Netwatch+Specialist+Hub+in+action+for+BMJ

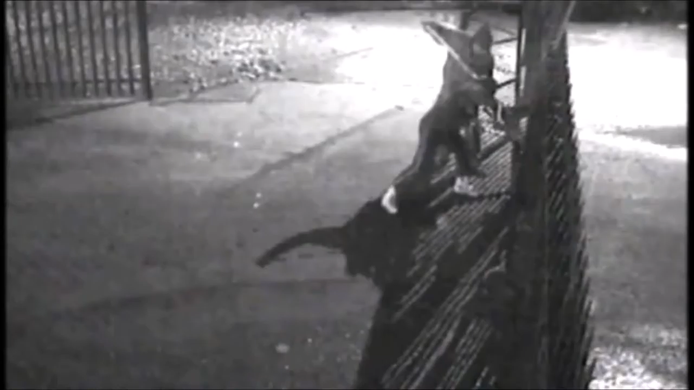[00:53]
Attention, the individuals at the gate leave this area immediately. The individual with the bolt cutters at the gate leave this area immediately.
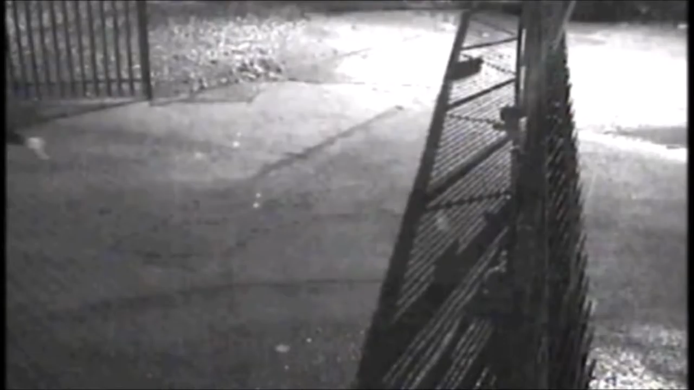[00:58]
You're intruding on a secure site.
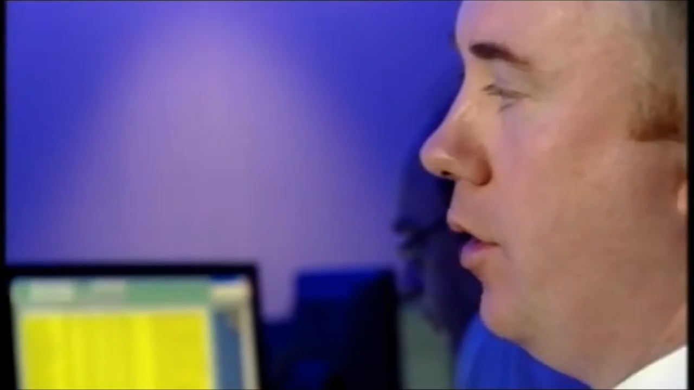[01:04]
What we have here is, it's a client's site. They store a large amount of plant equipment. In on site, we've had two individuals, one armed with the bolt cutters, trying to cut the gate. We have given them an audio warning, and they are leaving the facility, but for the client, it is very important that no one gets in there,
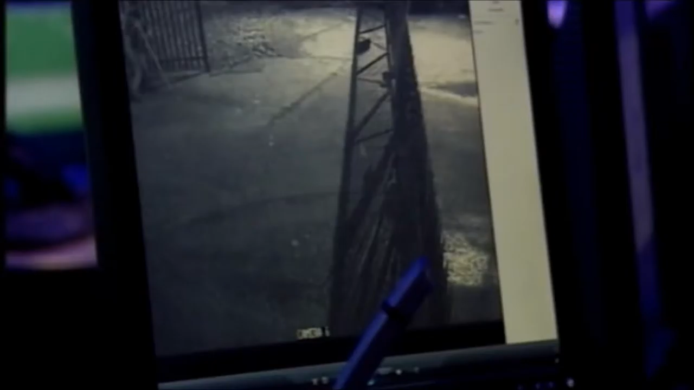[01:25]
because with the volume of plant equipment that's there, it's quite a valuable site. Throughout the evening, the Netwatch team continue to keep on top of all the goings-on at the home and business sites they monitor.
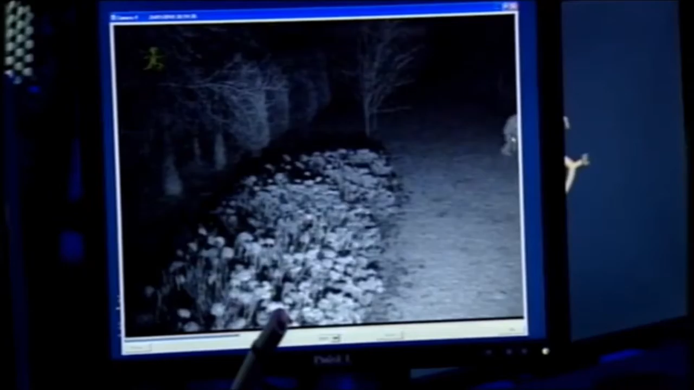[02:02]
What I'm going to do is I'm actually going to track them with the mobile camera, see if I can see what they're up to. They're actually at the rear of the customer's house, so I'm just going to zoom in and see if I can get any facials and give them an audio. Attention the two individuals at the rear of the premises. The two individuals, the flash lamps, the rear of the site. Yes, you two individuals, leave this area immediately.
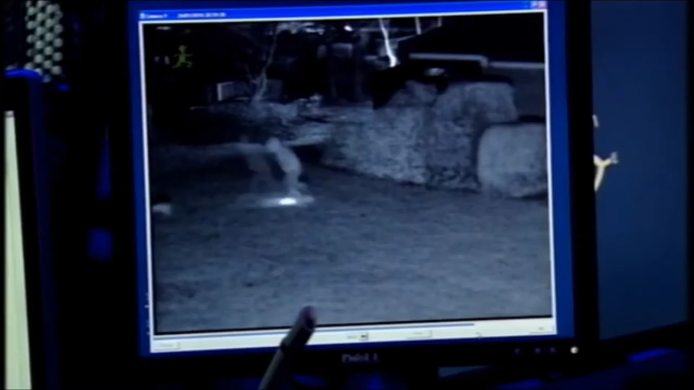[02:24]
Gardaí have been notified. Leave this site now. Two individuals with the flash lamps, the rear of the facility. Leave this site immediately.
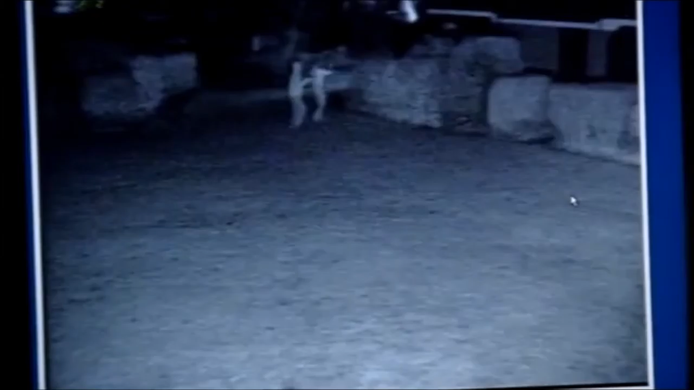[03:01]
clearly up to no good, but for the client it does mean that their house is fully secure and that the intruders have been deterred from breaking into the facility.